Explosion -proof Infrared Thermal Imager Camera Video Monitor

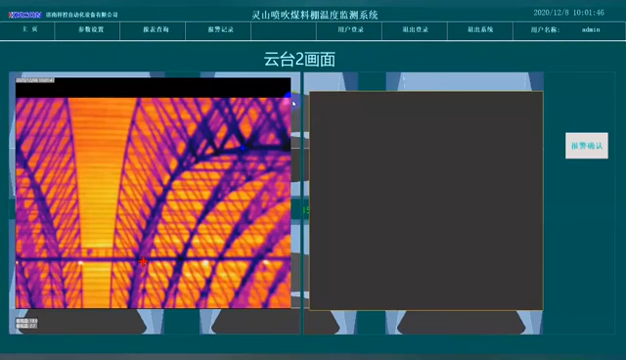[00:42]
According to the analysis result for alarm and external control, the technology adopted by this device is one of the most effective means to realize online monitoring and equipment condition overhaul.
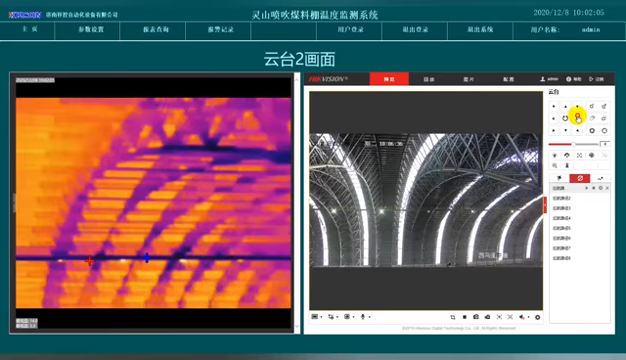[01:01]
The infrared thermal imager has Ethernet and 485 interfaces,
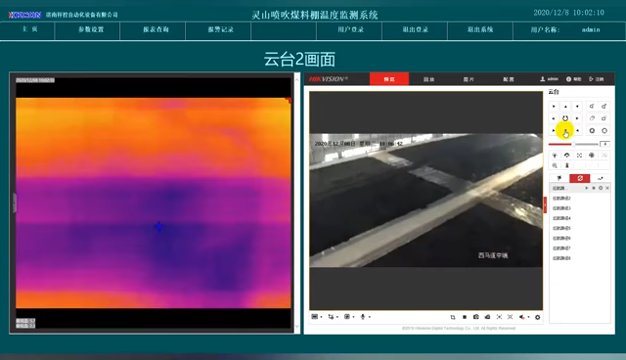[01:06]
which can output the highest temperature on-site through the network port or 485 port. It is very timely and convenient for connecting
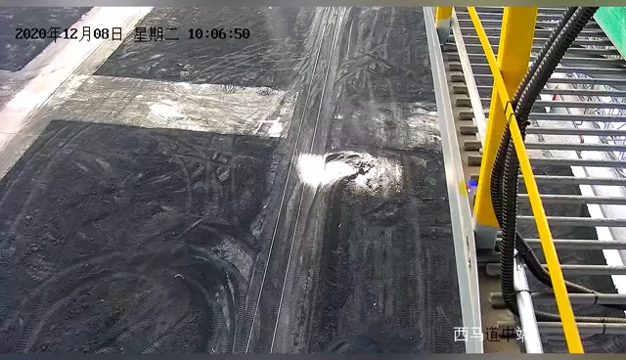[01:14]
the control cabinet installed on the site to display temperature information. Infrared thermal imager adopts uncooked infrared detector.
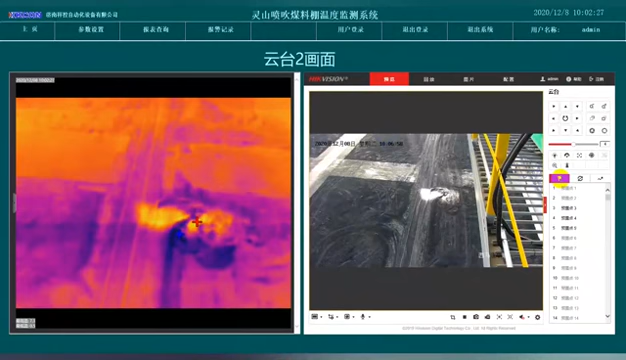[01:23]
It can work continuously all day, and it has better performance in extreme weather conditions, like fog, rain, snow, dust, and other conditions.